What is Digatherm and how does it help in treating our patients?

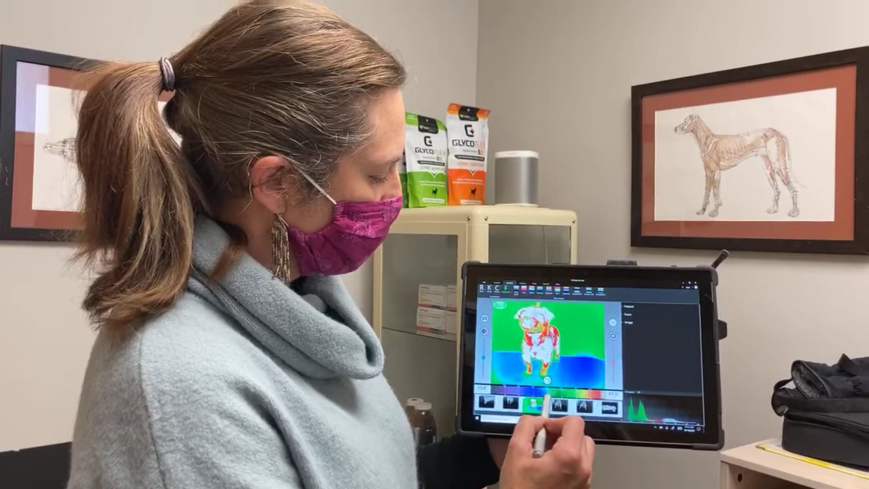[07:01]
normal um if we change the kind of temperature range a little bit we can change it all the way here so that is not going to be as helpful we're going to want the more colors that we can see here the better so the coolest parts of his body are generally going to be the tip of the nose and the tip of the feet
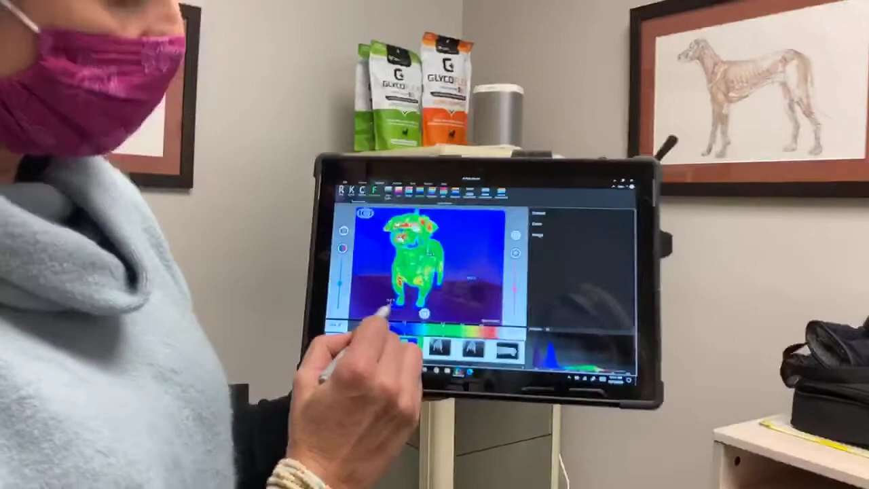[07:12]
we've noticed um that a lot of times in the winter sam and i can tell
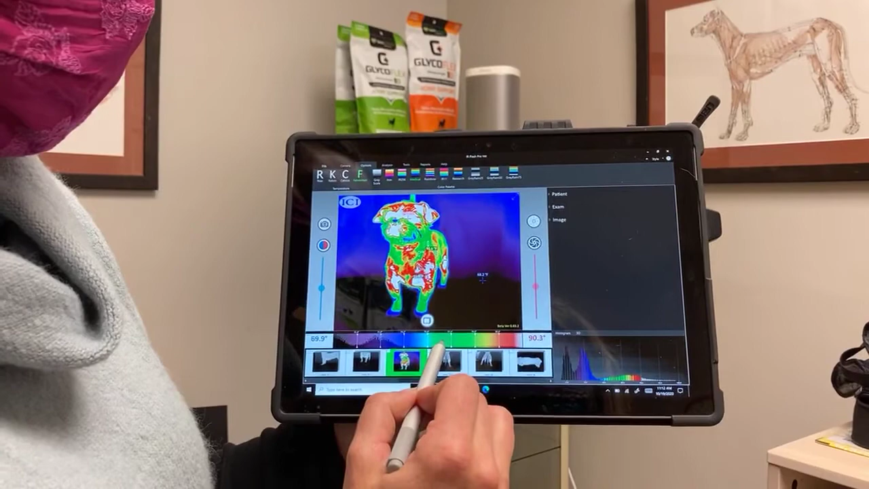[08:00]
as good as it gets okay so in this picture we can tell his